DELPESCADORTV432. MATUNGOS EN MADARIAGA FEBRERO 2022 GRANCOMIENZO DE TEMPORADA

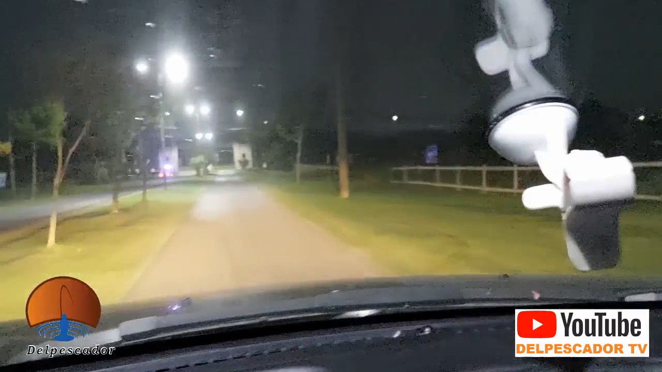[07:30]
Estaremos más o menos en una hora, así que bueno.
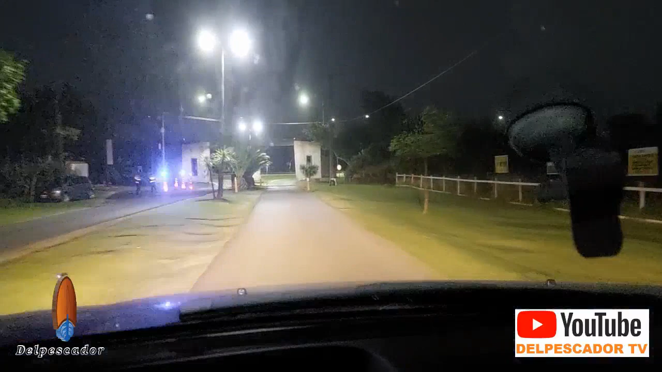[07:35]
Más adelante les mostramos dónde es el acceso. Vamos por el camino de Tierra de Cabezas. De acá vamos hacia Pinamar. Y antes de Pinamar les mostramos dónde ingresamos al camino de tierra.